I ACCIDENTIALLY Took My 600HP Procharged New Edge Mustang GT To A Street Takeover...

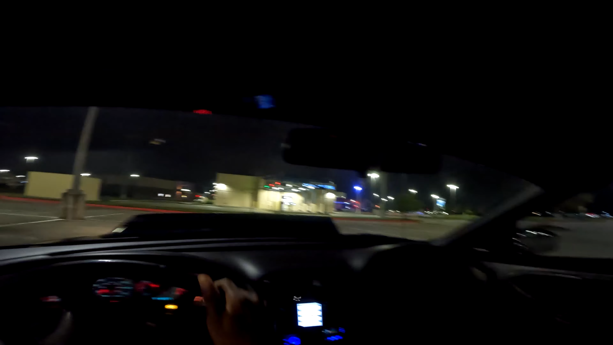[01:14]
all right so we just pulled up to the location and uh this place is like fucking crawling with cops like i don't know what the hell going on like it's literally crawling with cops so i'm not too sure if this got popped or what but we'll see what the hell is going on you guys can probably hear my damn clutch cable rattling like crazy which i will be replacing tomorrow
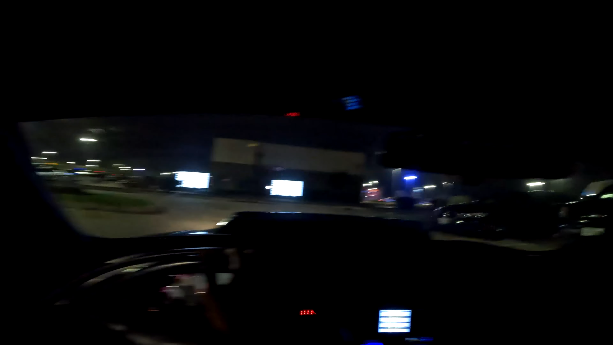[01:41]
oh it's people here that explains why the fucking cops are here
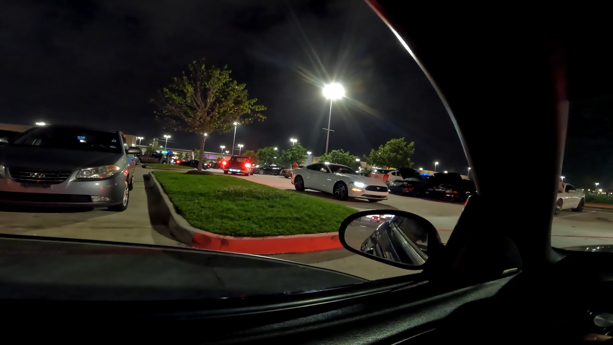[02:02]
um it's packed i don't even know where i'm going to park though but through the fact that there is a lot of cops let's just fucking park like in the back yeah let's just park in the back